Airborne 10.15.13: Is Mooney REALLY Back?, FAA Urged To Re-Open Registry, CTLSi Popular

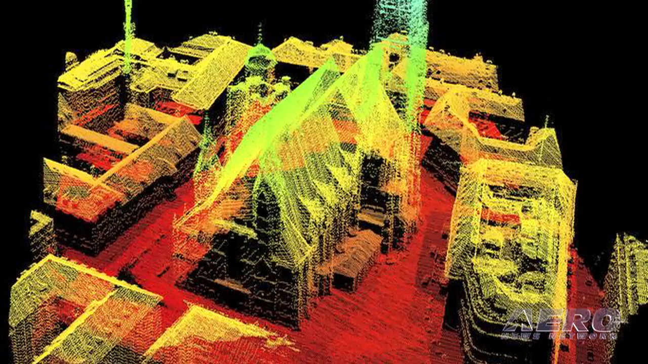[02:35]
the geostar is particularly suited for surveying cities land areas critical
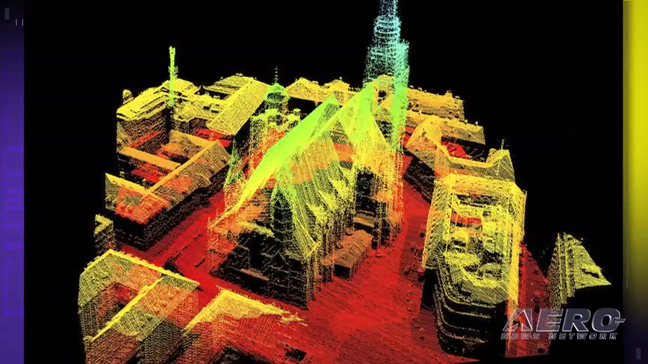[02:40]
infrastructures such as pipelines glaciers or snow fields and also for